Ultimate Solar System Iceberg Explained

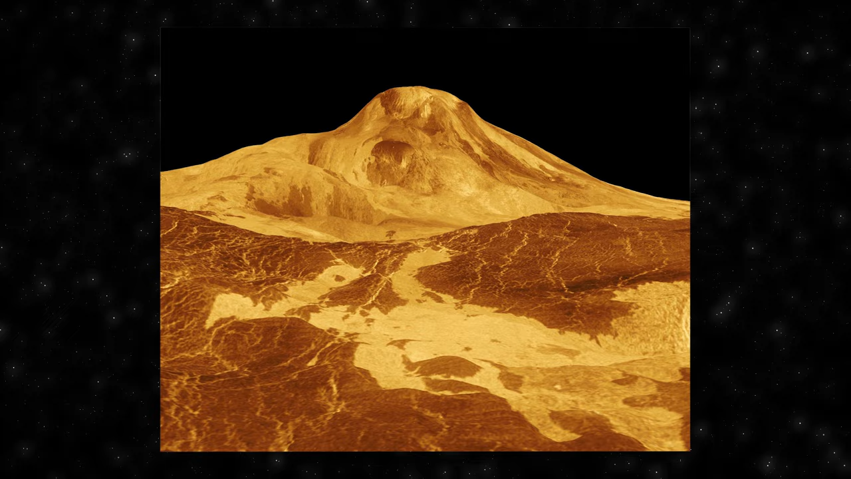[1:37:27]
Discovered through radar mapping conducted by the Pioneer Venus mission in the late 1970s, Maxwell Montes has since been a subject of fascination and scientific study. The intriguing aspect of Maxwell Montes lies not only in its impressive height,
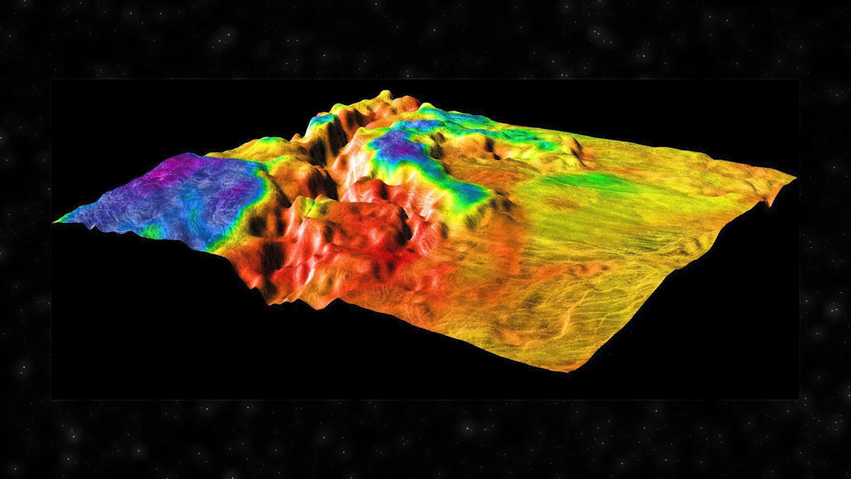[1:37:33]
but also in its unusual topography and geological features.
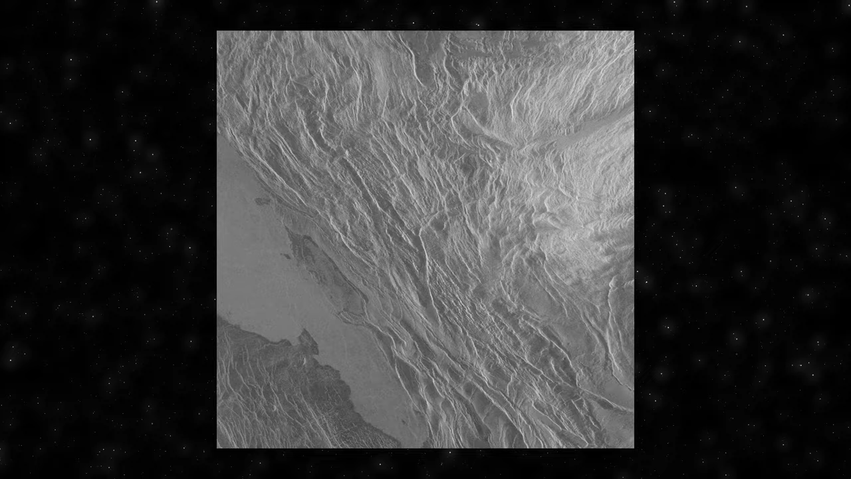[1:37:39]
The mountain range is characterized by complex faults and fractures, indicating a history of tectonic activity.
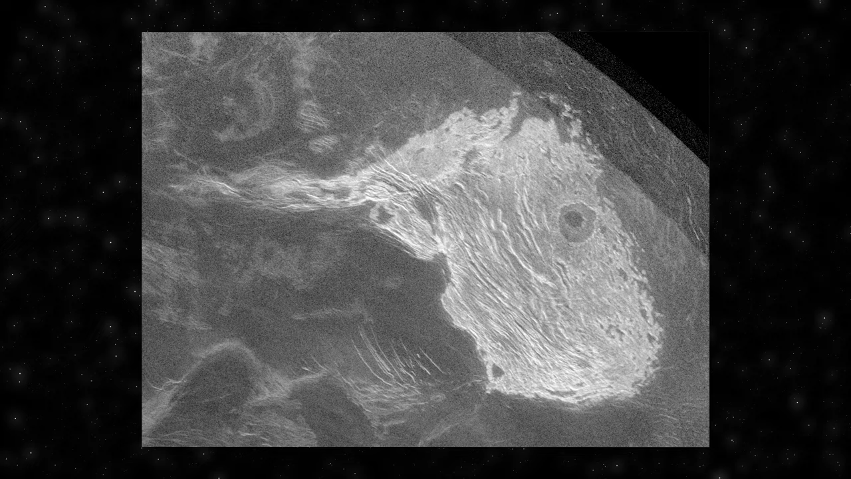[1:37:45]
Unlike many other mountains in the solar system, which are often formed through processes like volcanic activity, Maxwell Montes seems to have undergone a unique geological evolution.
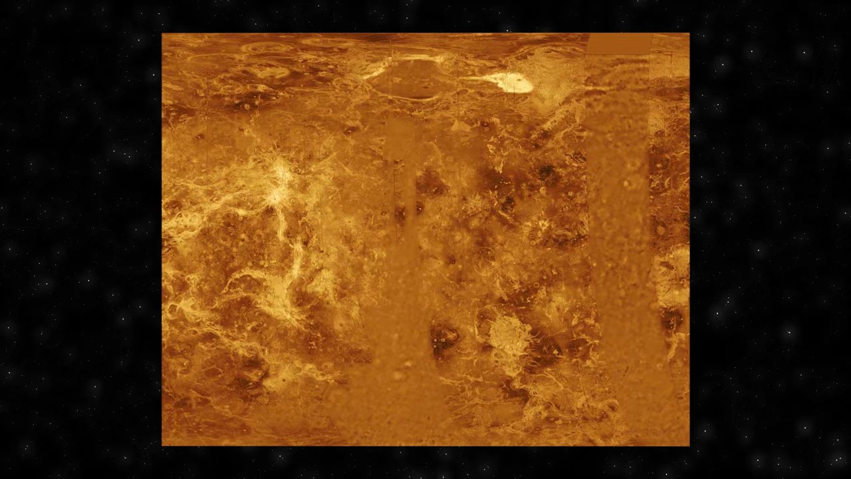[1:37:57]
Typically, large mountain ranges on terrestrial planets are associated with tectonic or volcanic processes.
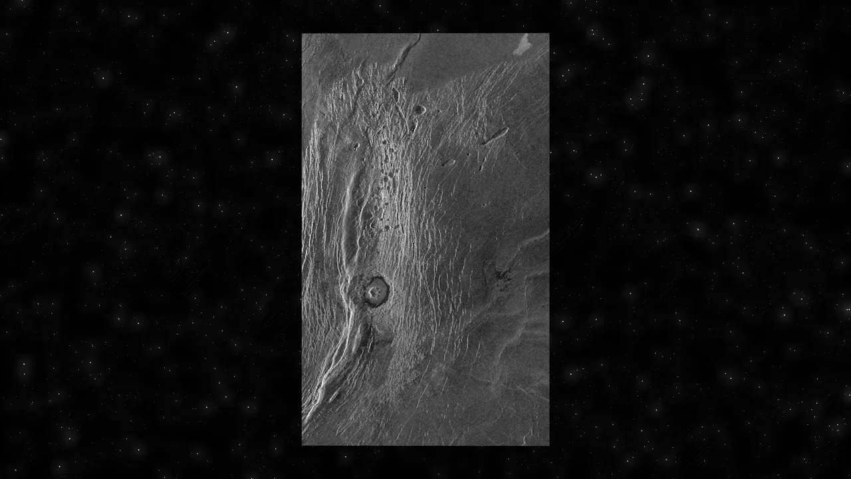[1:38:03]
However, Maxwell Montes lacks clear volcanic features,